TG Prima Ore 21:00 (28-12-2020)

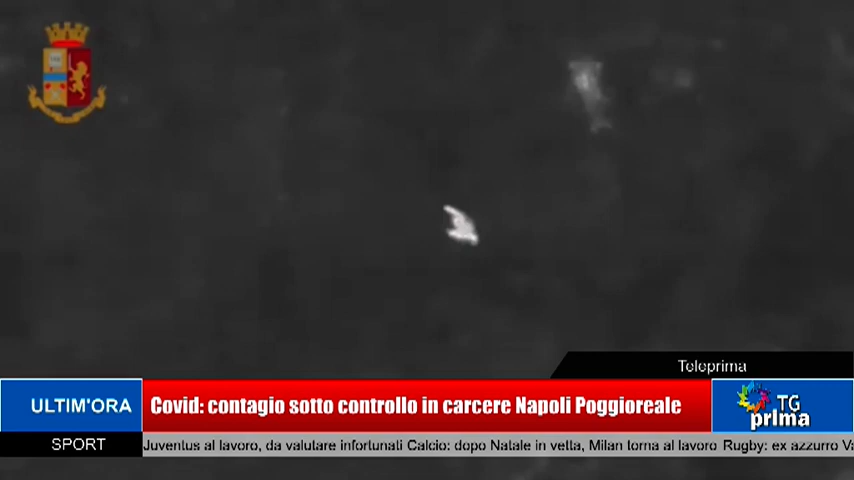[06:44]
Di custodia cadelare Gettandosi nel bosco Adiacente La sua abitazione